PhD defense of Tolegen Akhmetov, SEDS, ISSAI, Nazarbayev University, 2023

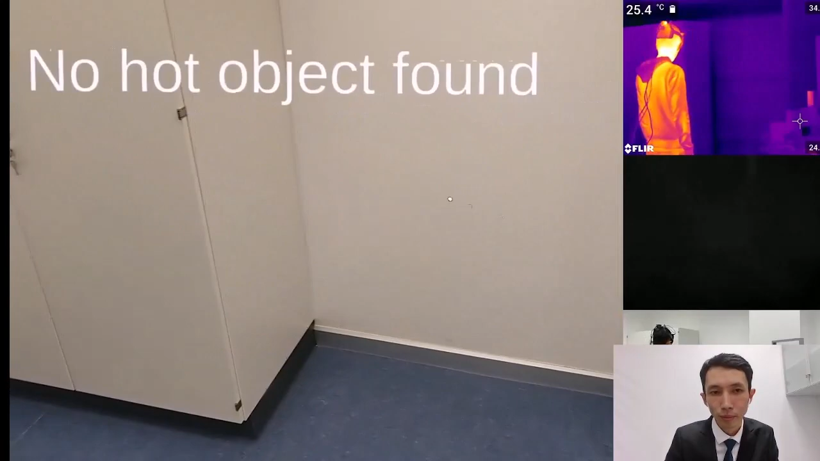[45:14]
Here, you can see, as you can see, there is no hotbed and no hot objects in the field of view. The biggest screen shows the HoloLens camera view.
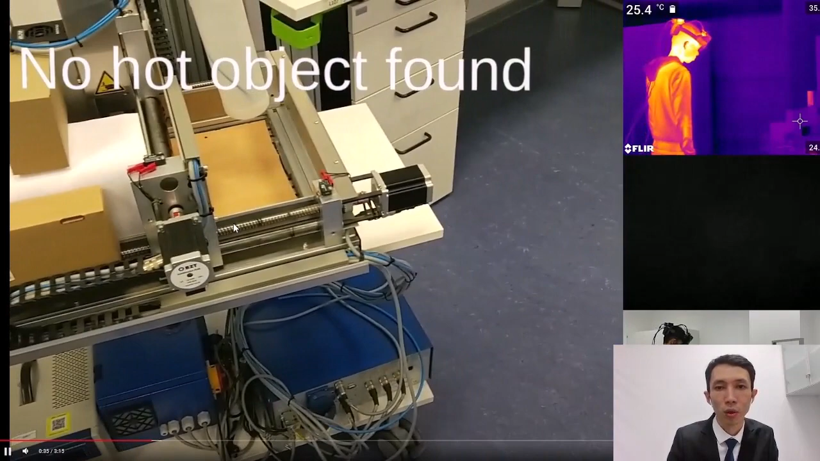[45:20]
On screen: spot 25.4°C
The second view is from third-person camera. Third view is from first-person view thermal camera.
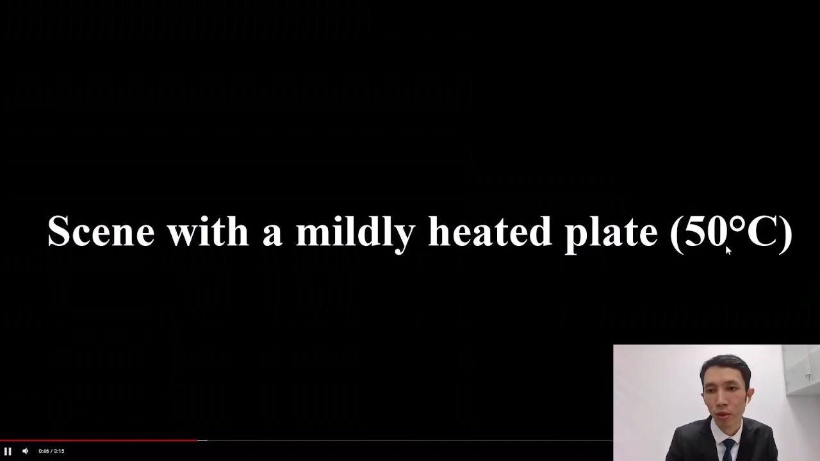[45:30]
Last one is from third-person RGB camera.
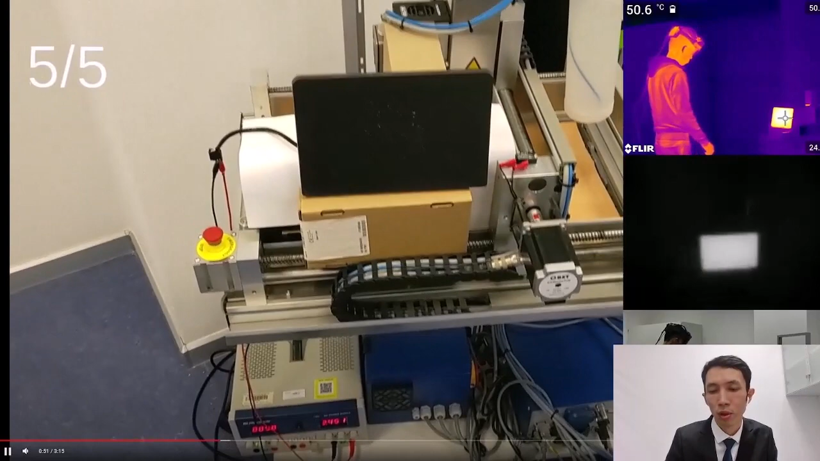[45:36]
On screen: spot 50.6°C
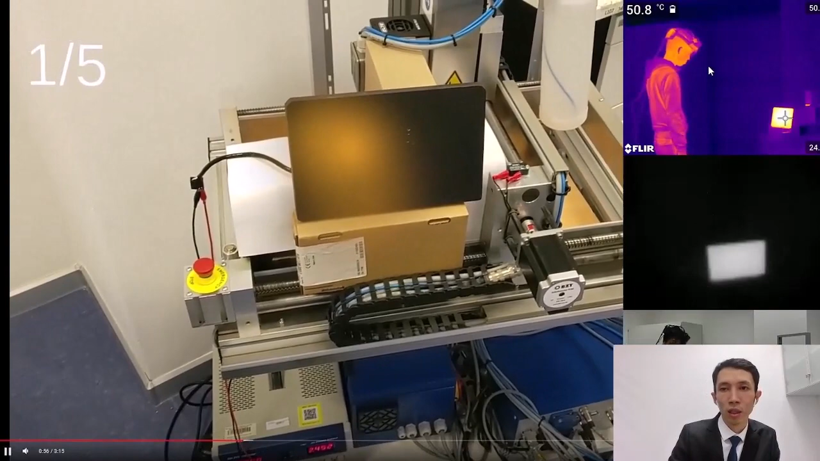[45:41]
On screen: spot 50.8°C
When the maximum temperature was 51, red, yellow particle systems were overlaid.
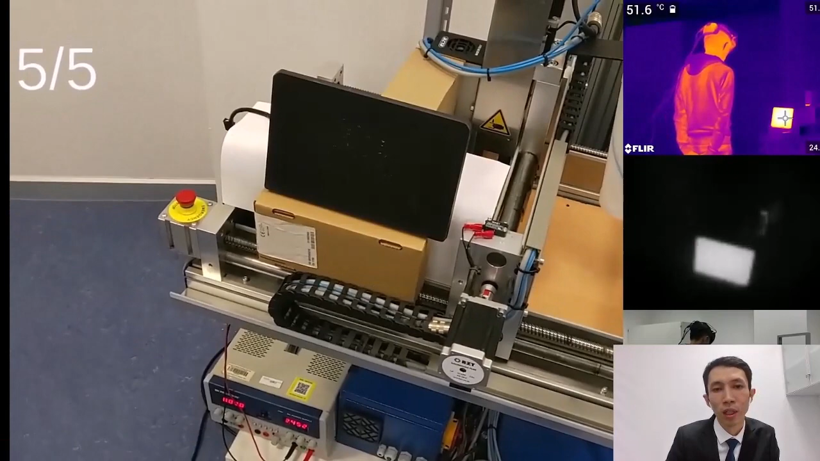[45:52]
On screen: spot 51.6°C
Overlaid on top of the heated hotbed. As you can see, it was mildly heated to 51 degrees. When the hotbed was heated severely, in our case it's 86,
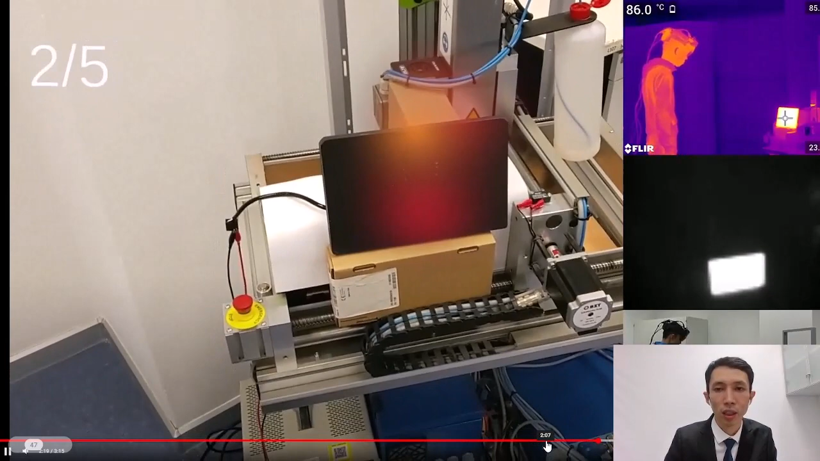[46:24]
red particle system holograms were superimposed on top of the hot object.
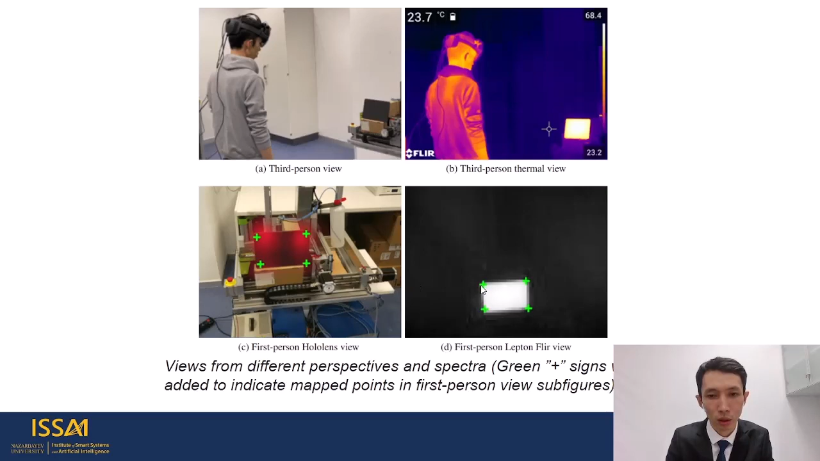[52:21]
On screen: spot 23.7°C
person thermal view cameras were shown here. So green points show that the mapped points align with each other. Views in the spectrum between yellow and red were shown in the figure according to their temperature. It starts from 40 degree
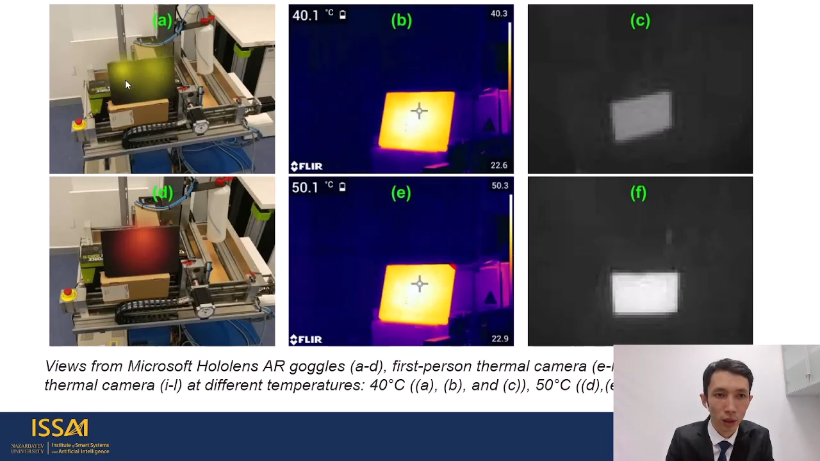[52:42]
which was shown with yellow particle system holograms going to red color
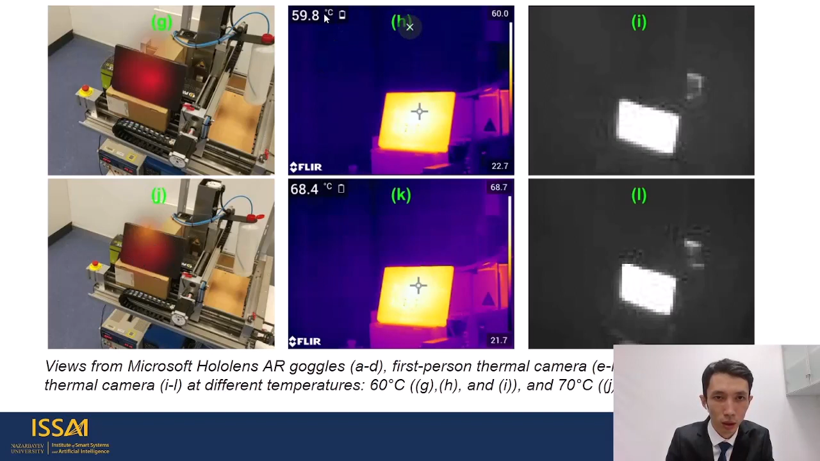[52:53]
changing to high temperature. In the semi-structured interviews the participant mentioned that he would like to use our system in an industrial environment.